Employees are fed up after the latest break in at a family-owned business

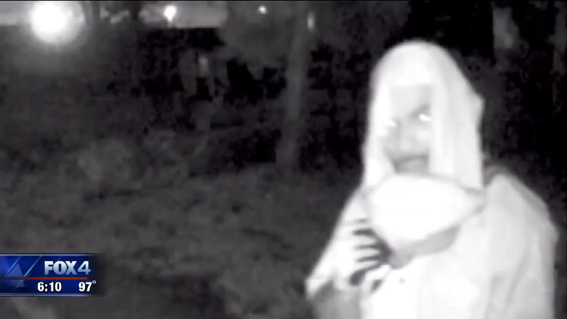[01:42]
Fortunately, surveillance cameras caught the thief in action. We've installed additional security. We put up another fence,
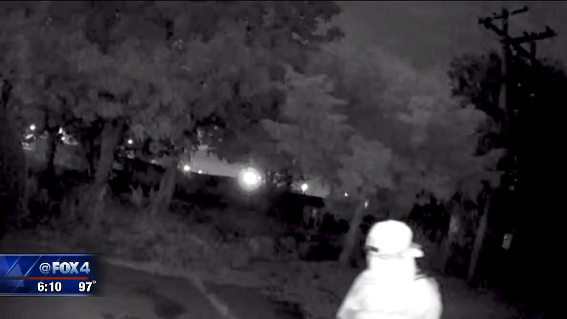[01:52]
and, you know, he still was able to break in. At times, he seems to know where to stand just out of view. Here, he brazenly turns one camera upside down.
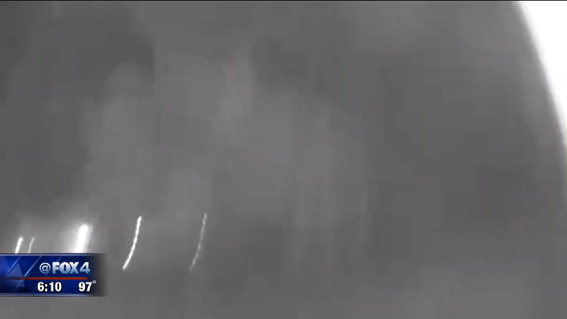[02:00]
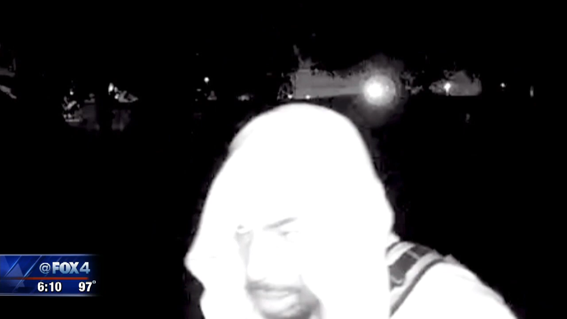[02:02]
But even an experienced thief slips up. A good portion of his face revealed. Whoever's doing this, maybe I'll be up here some night with my Smith and Wesson,